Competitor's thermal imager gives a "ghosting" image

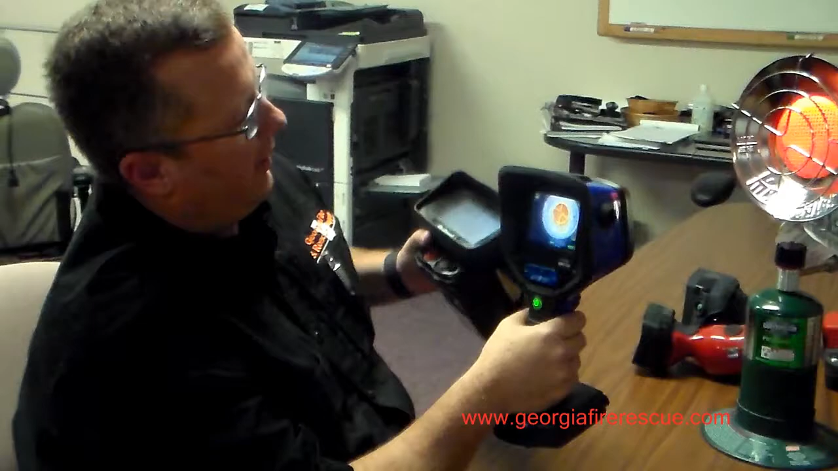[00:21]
it's a little propane heater in front of us, is that we often see what some people call ghosting with some of our competitors' imagers.
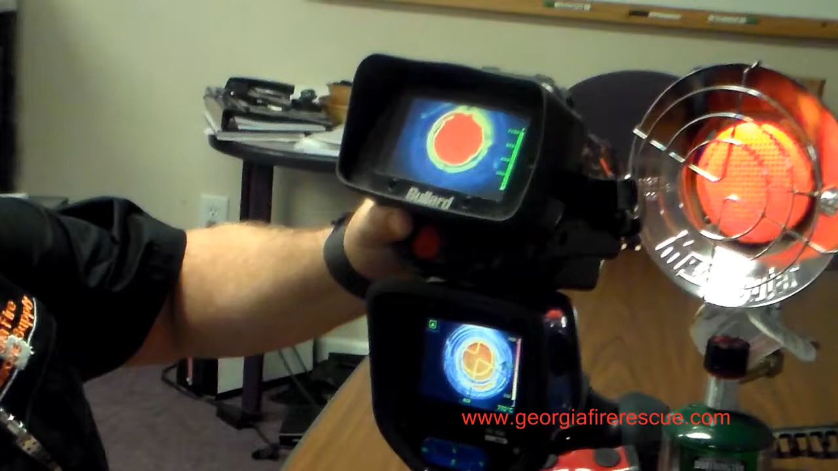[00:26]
This would simulate like we're in a fire scene looking at a fire,
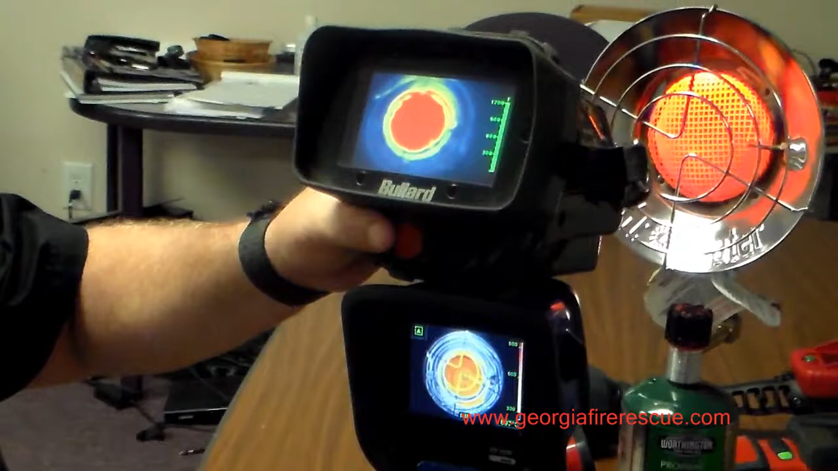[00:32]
and then maybe it's time to call us to perhaps evacuate the building, and now we're looking for a way out,
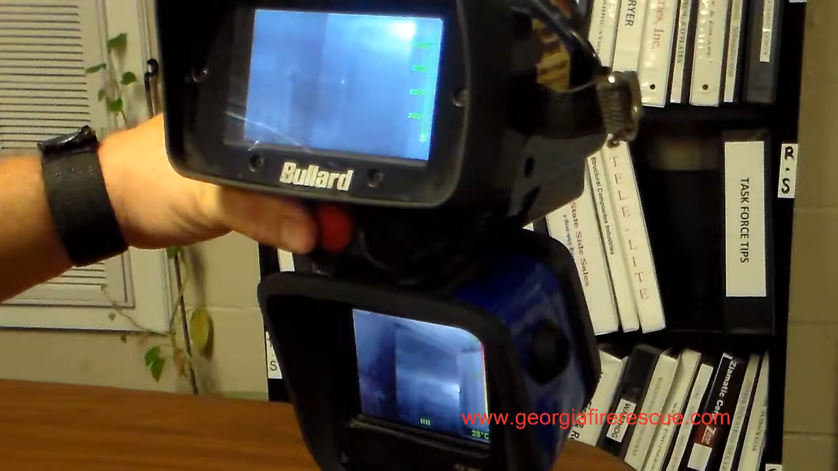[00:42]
and the competitor's image took a real long time to recover, and you still saw an image of that
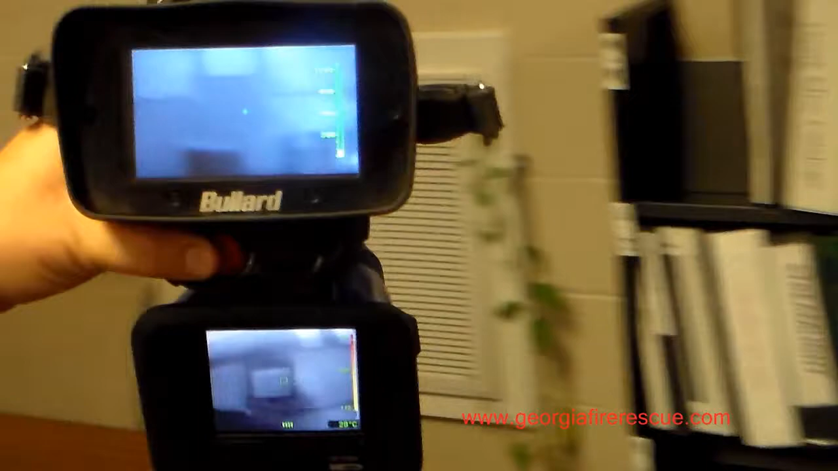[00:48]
actual propane heater there blocking the view of where the actual doorway is.
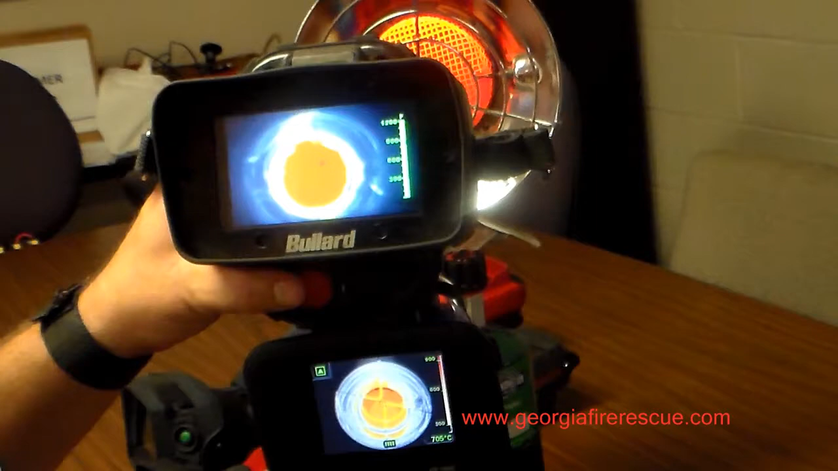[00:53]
And I'll kind of show it one more time here so you can see. The top imager is the Bullard T4 Max. The bottom is one of our competitor's imagers.
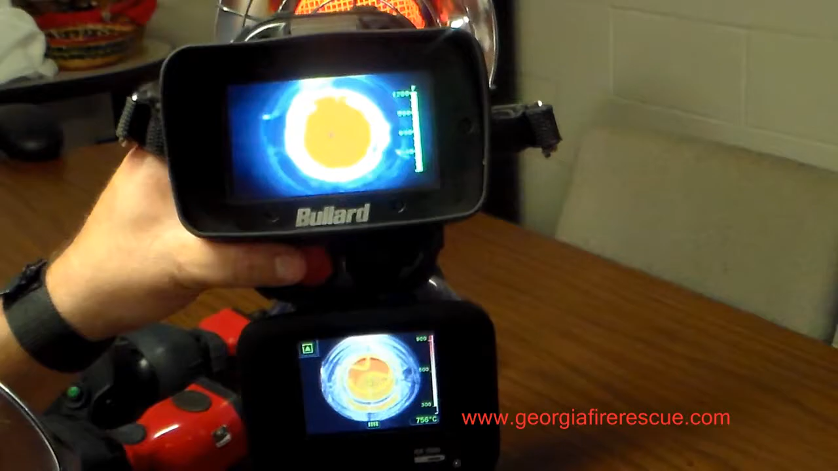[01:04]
And that has called for evacuation. And we look at the door, and we still see that blackish circle there, and it's still there, and it's still there on our image.
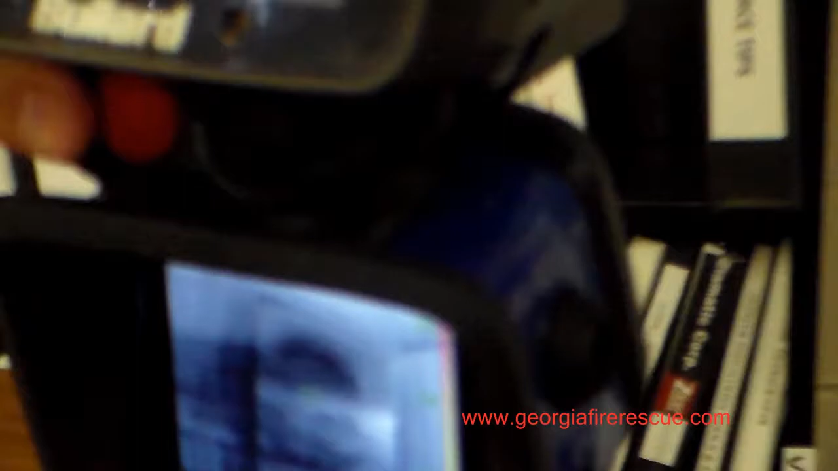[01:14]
And we still have it kind of, still kind of showing and kind of obscuring what we're looking at.
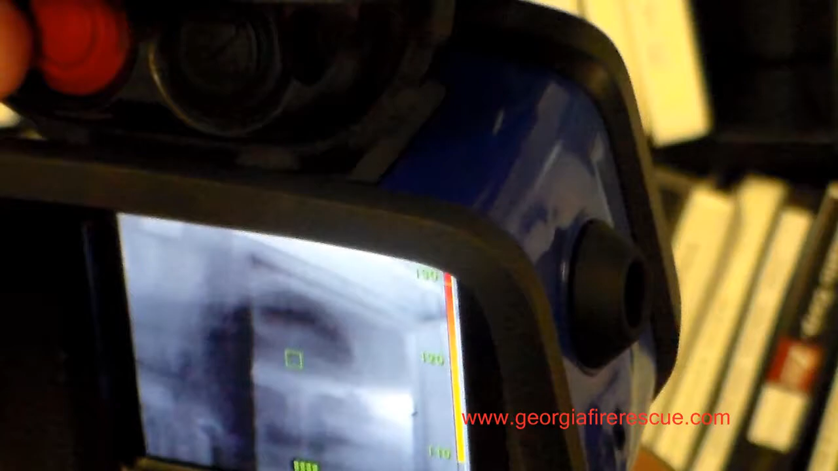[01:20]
And we're looking at one last time as we look at that high heat source, and such as where we're in, fighting a fire in the building, and we're doing whatever operations it is.
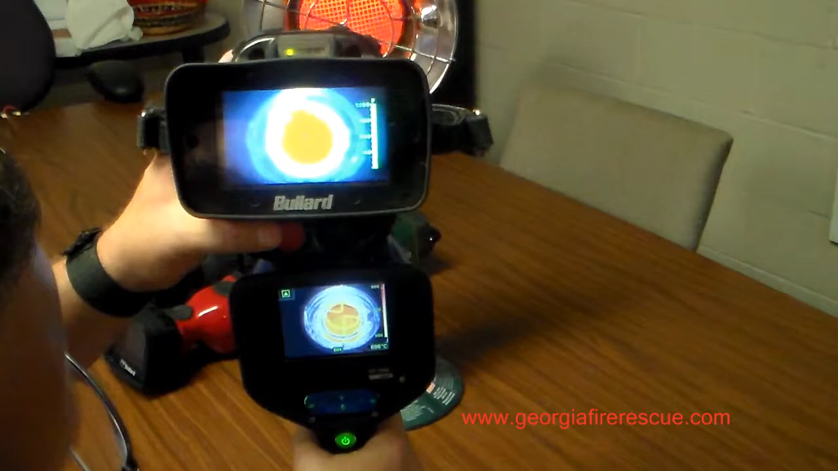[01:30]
And you know, lots of times fire is present. That's why the public called us to come to begin with. And then we look, and things just kind of, you still see an obscure image of it down there.
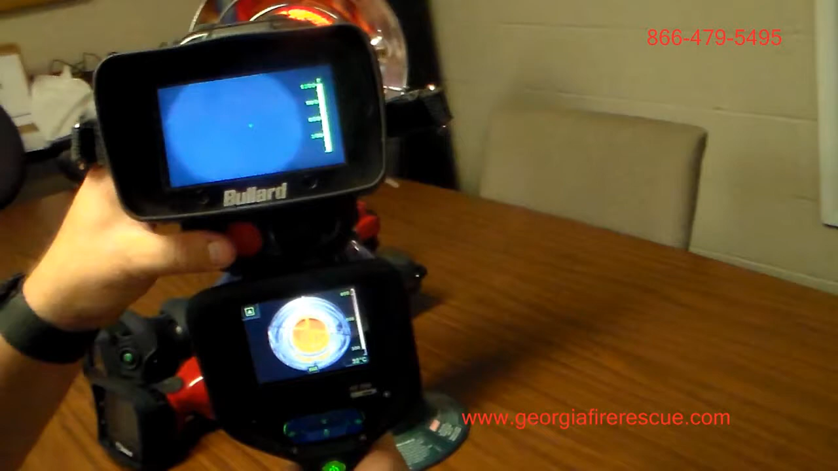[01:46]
We'll do it one last time, and then we'll just call it quits here.
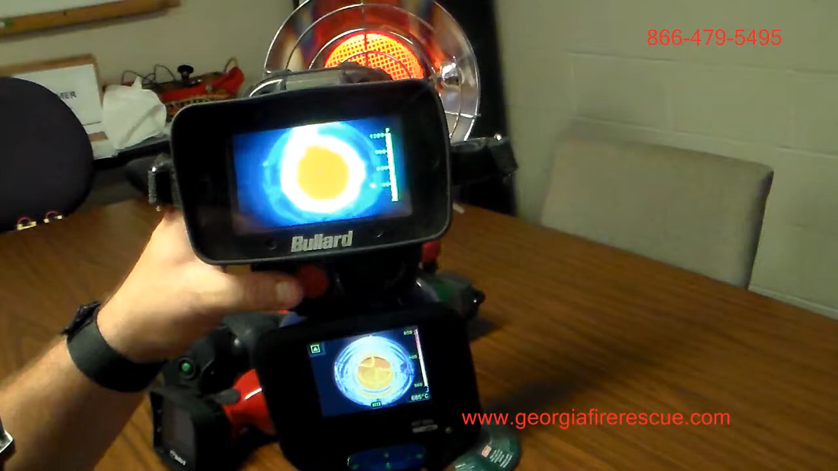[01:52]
The point being that there's repetitive problems when we have a heat source in the view here, where with the border thermal imager, wherever you point it, you quickly can differentiate what it is that you're actually trying to look at.
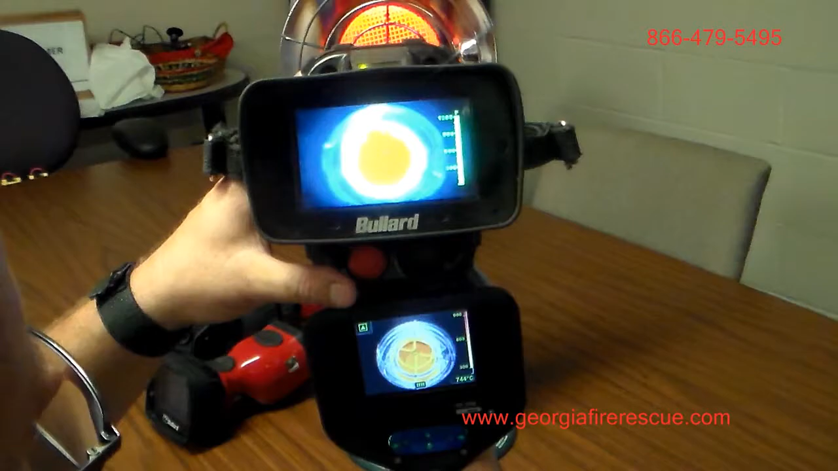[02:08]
And that's kind of a little bit of an issue when we're trying to make split-second decisions. You can even still see the circles there of the actual burner,